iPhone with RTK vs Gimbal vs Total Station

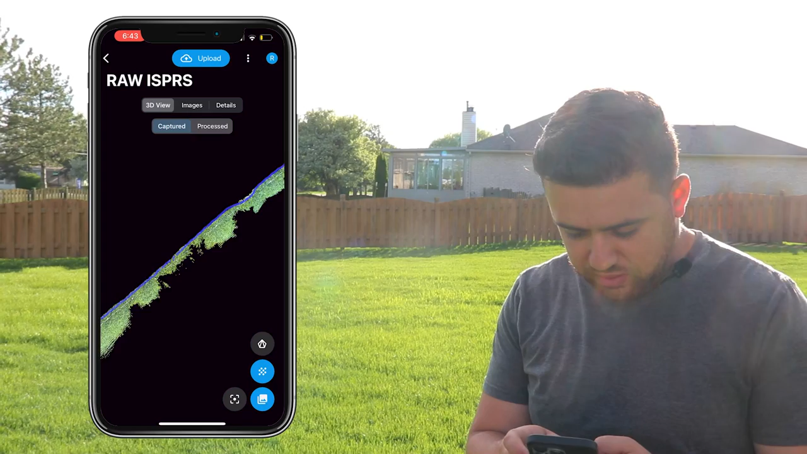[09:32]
And taking a look here, I can see the entire scan from start to finish. Looks very good. If I zoom in, I see the stakes that are sticking out, so I should be able to identify the locations of all those stakes.
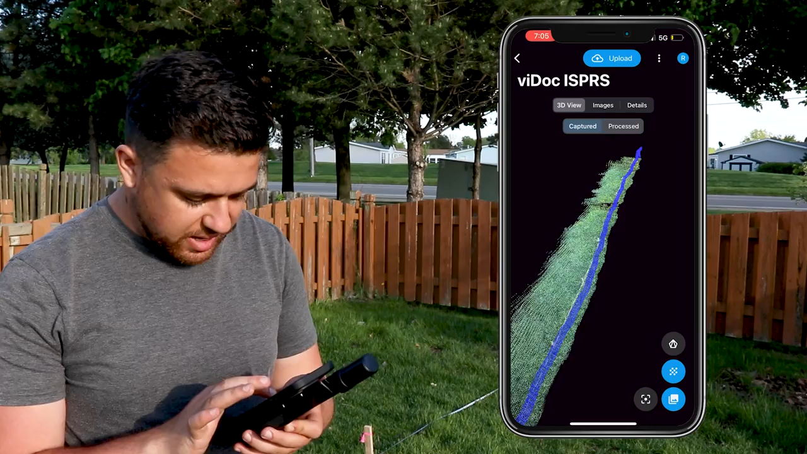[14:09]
And there we go, we have the same scan now, but with our Viadoc giving us RTK corrections.